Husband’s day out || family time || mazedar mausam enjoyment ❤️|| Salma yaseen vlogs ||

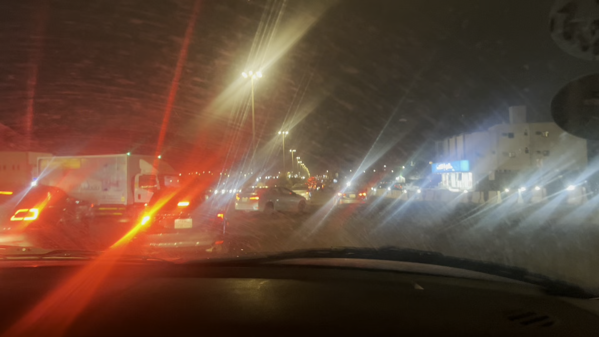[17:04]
अल्हम्दुलिल्लाह अभी हम मदीना में पहुंच गए हैं, अल्लाह का लाख लाख शुक्र है। और सामने जो ग्लास है गाड़ी का वो इसलिए धुंधला है क्योंकि रास्ते में हल्की फुल्की जो है ना वो बूंदाबांदी चलती रही है बारिश की।